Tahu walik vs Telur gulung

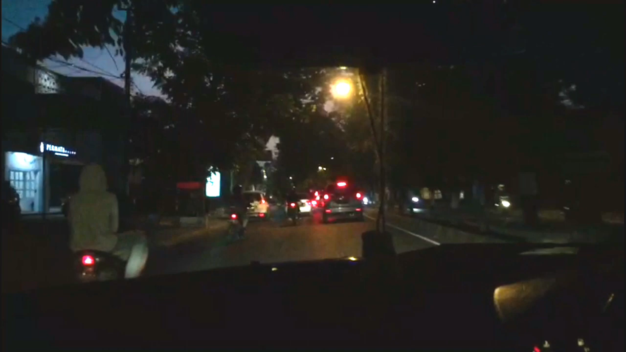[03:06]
Jadi ini jalanannya ya guys, jangan lupa subscribe, like, share, dan nyalakan loncengnya.